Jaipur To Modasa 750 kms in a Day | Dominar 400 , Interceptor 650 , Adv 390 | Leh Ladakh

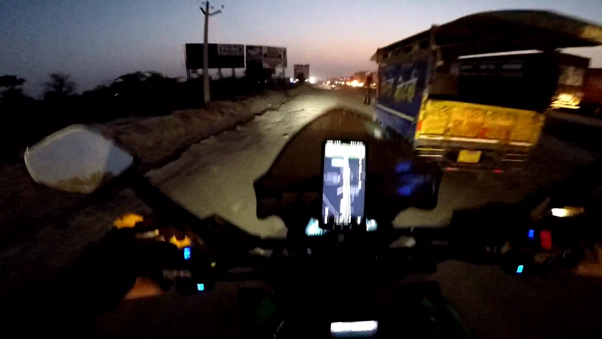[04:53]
बाप रे बाप, कहाँ से ढाते लगाने यार। बाप रे, मैं वापस से डोंबिवली शिलफाटा तो नहीं आ गया भाई? शिलफाटा में ही ऐसा ट्रैफिक है मेरे भाई।